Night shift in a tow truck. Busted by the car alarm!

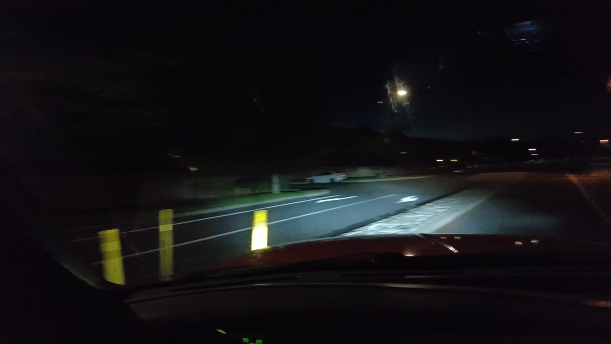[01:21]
hey we are in town and now the tricky part it's gonna be going somewhere in this industrial complex over here trying to find the car I don't know driveway down here yeah I don't know what color it is because I'm not very good at my job so I didn't ask but it is a Chevy Cruze
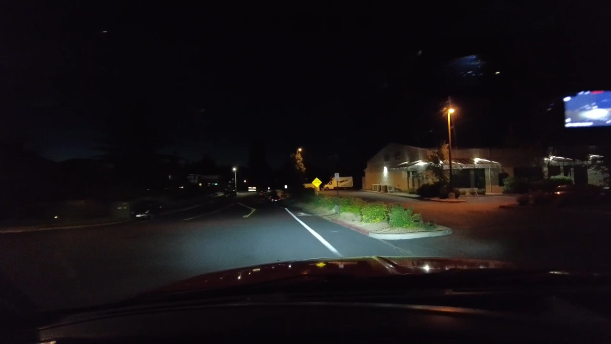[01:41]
and I do have the VIN number and what the heck is that that'd be way too easy
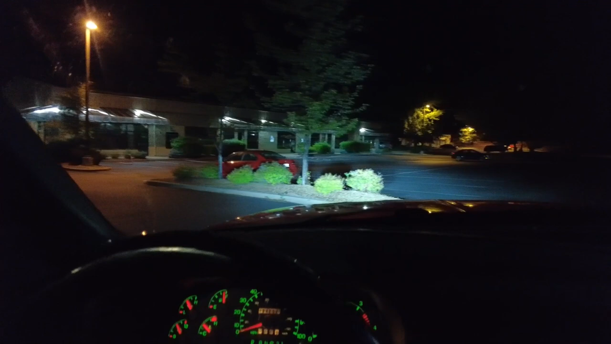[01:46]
not even a hundred percent sure what a Chevy Cruze looks like
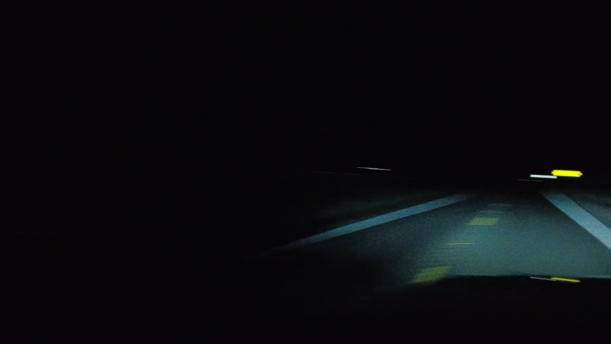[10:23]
oh well on we go okay we are in prineville i skipped the whole driving here thing part because one you know what driving looks like and two it's dark you can't see anything anyway so we're pulling in here we're going to wind behind the old mill building here and uh look for an apartment complex
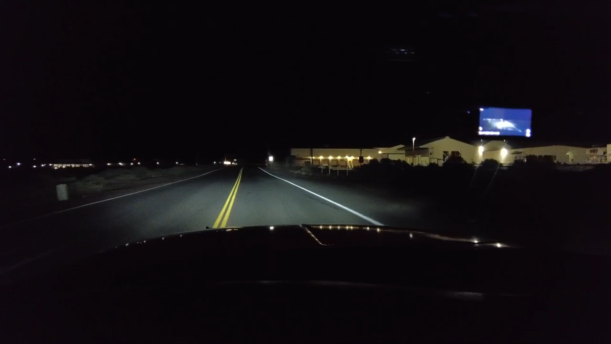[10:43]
find our guy drop off his car